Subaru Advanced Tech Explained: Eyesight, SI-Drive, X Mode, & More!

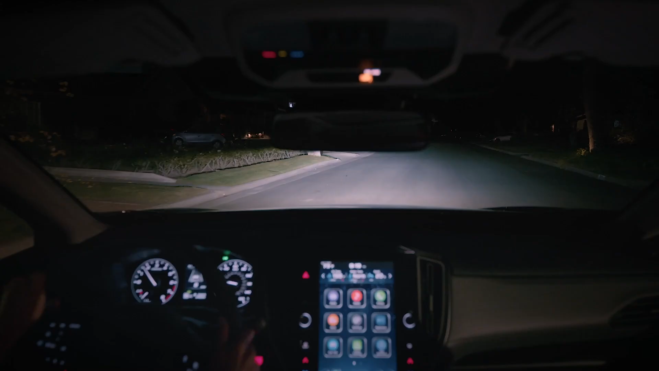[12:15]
the headlights will actually swivel to the right or the left a few degrees in track